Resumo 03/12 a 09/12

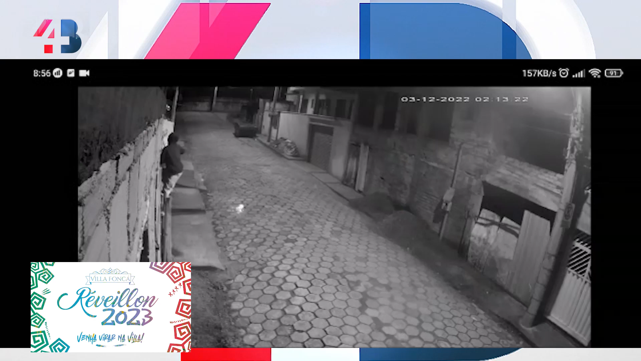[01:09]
O detalhe é que mesmo levando embora os equipamentos de segurança, as imagens do furto ficaram registradas.
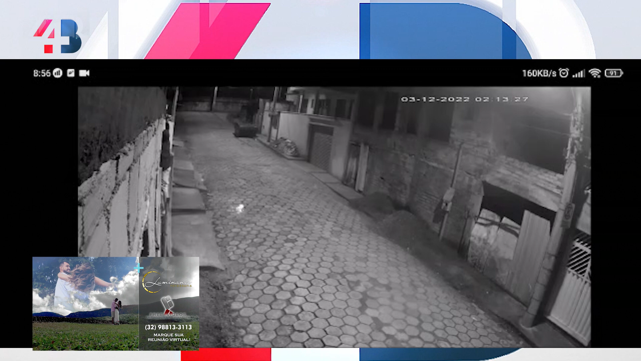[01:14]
O crime aconteceu na rua Professor Américo, em frente ao quartel.
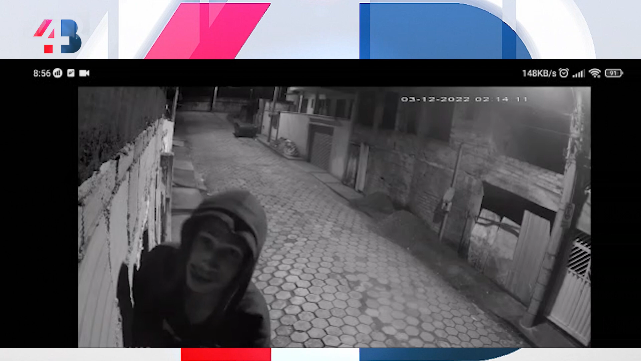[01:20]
A ação foi flagrada por volta das 2h15 da madrugada. A dona da casa registrou um boletim de ocorrência na Polícia Militar e o caso foi encaminhado para a Polícia Civil. Santos Dumont voltou a ligar o sinal de alerta em relação ao Covid.